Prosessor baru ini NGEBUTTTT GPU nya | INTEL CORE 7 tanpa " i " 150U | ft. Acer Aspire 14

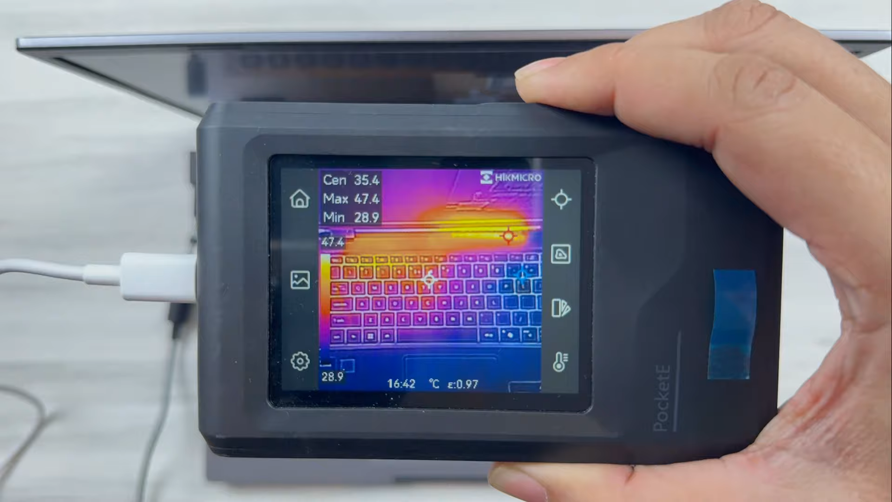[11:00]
On screen: spot 35.4°C, max 47.4°C, min 28.9°C
Benchmark 100% Kerja CPU Ya Paling panas Itu ada Di sebelah sini Bro Ya 47 derajat Di tempat Pembuangan Ini Cuma Tidak tersentuh Dengan tombol Keyboard Jadi Tidak terasa Sama sekali Disini itu
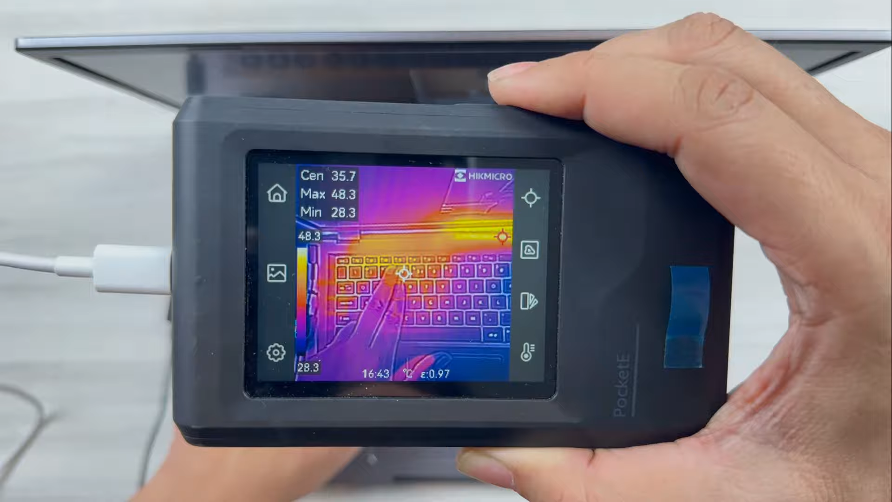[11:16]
Antara 35 Adem ini Nah Cuma disini aja Sebelah sini juga aman Bagian belakangnya
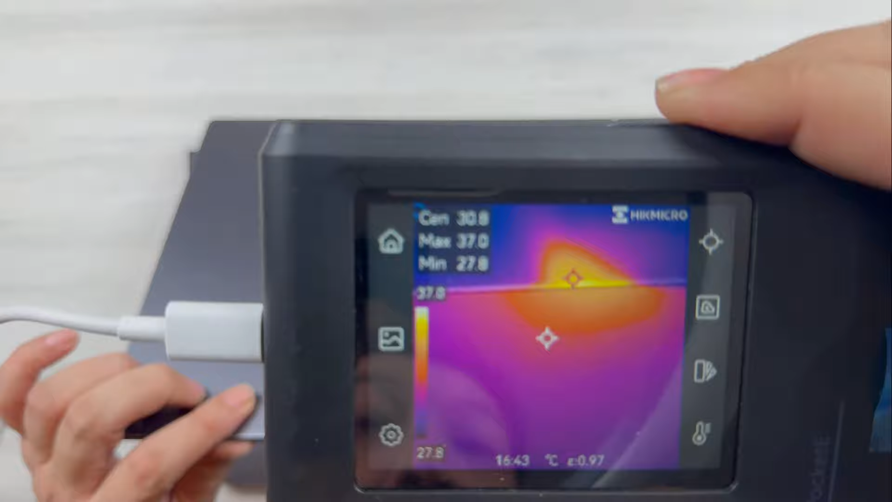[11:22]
On screen: max 37.0°C, min 27.8°C, scale top 37.0°C, scale bottom 27.8°C
Seperti gini bro Nah Buangnya disini aja Satu arah Berarti kesimpulan Dari laptop ini Itu Adem